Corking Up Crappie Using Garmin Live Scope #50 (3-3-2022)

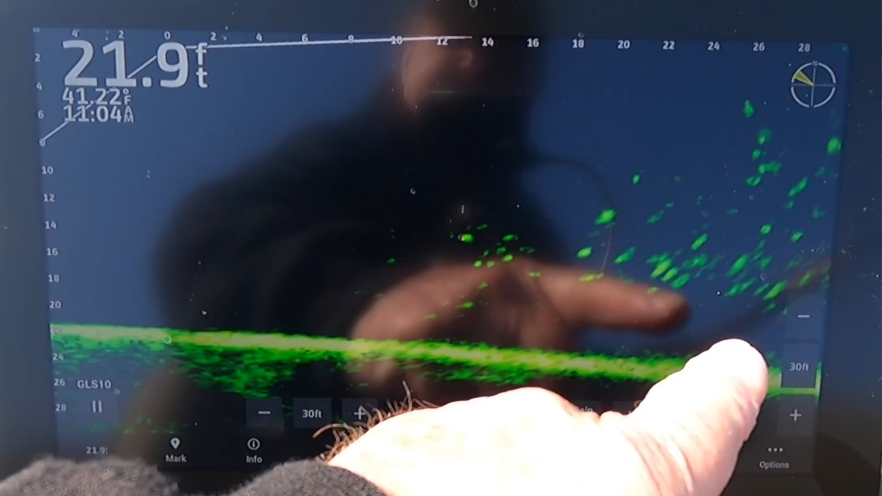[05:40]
On screen: depth 21.9 ft, water 41.22°F
I'm pointing out this way 30 feet see all those fish out there and they're anywhere from 18-20 feet deep all the way up to three feet deep. So I'm going to just kind of get where I can cast into them with this cork. Hit the spot lock again and just fish for them until they move and then we'll find another school. All right there we go. So I'm going to hit the spot lock right here. Cast my little cork out.
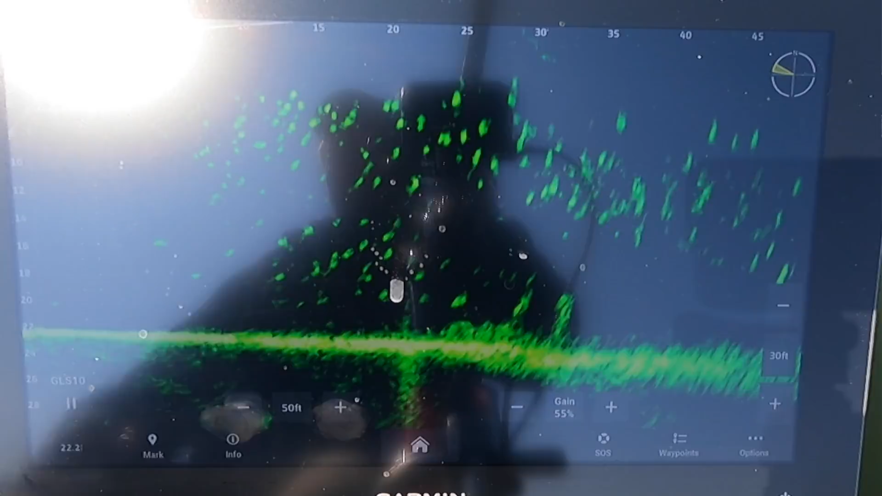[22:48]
Point and shoot. What a bunch of fish out there.